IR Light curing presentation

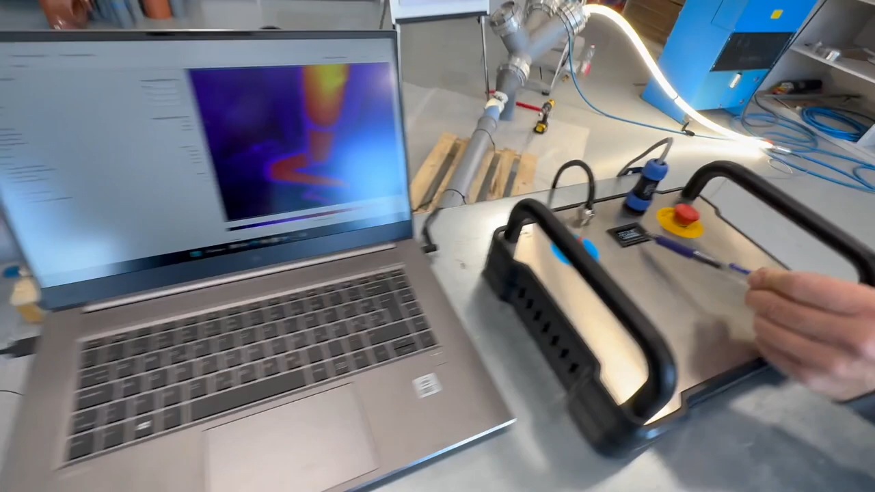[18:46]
And we placed some cameras to see how the reaction in the pipe is.
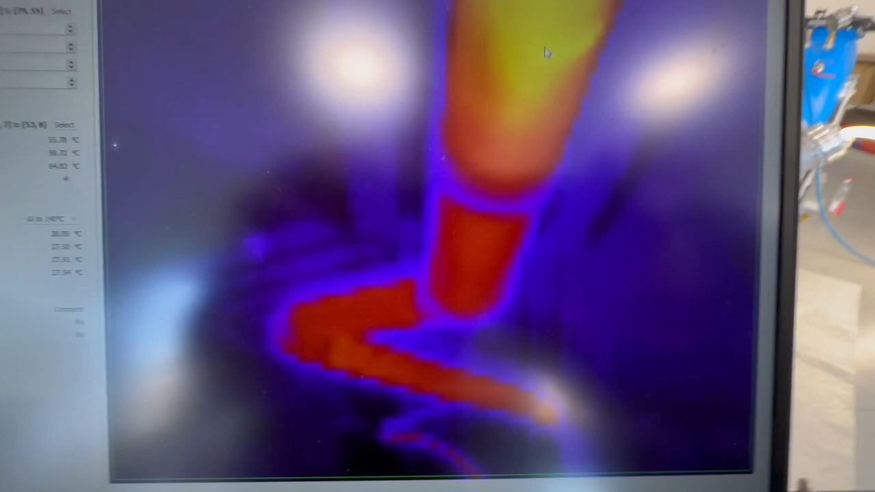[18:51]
And there you can see we
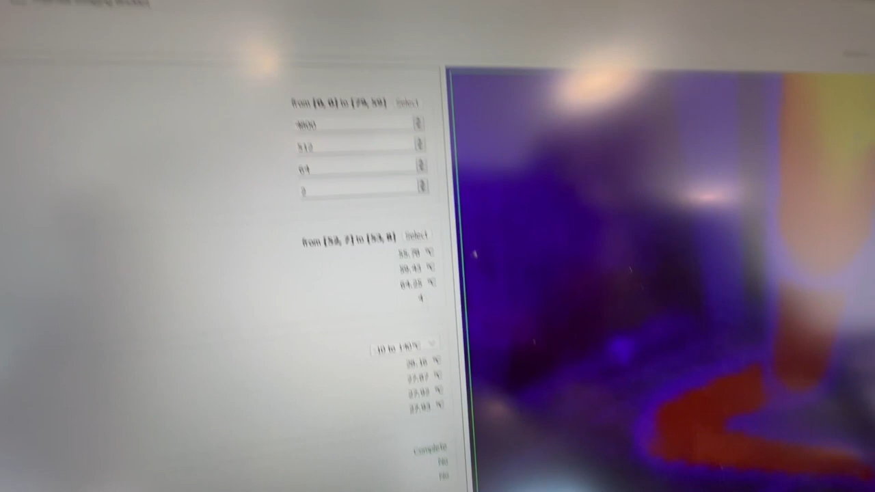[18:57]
have after 14 minutes a temperature of 65 degrees already. So, yeah, it's running very well.